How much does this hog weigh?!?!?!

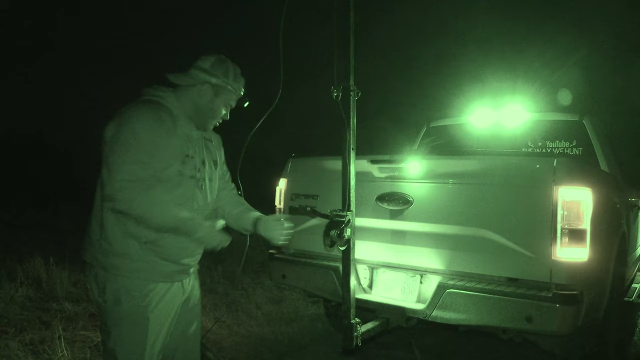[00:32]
Scale is teared at zero. . . . . . .
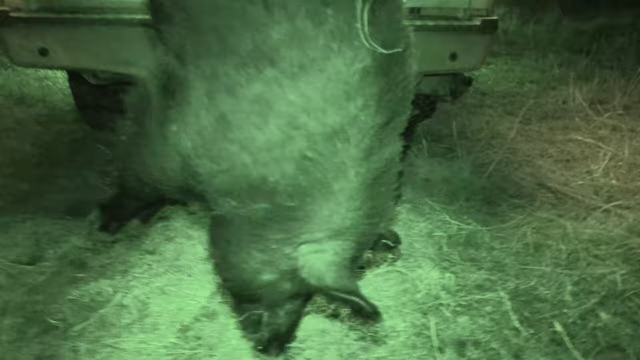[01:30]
pig it's a very big hog and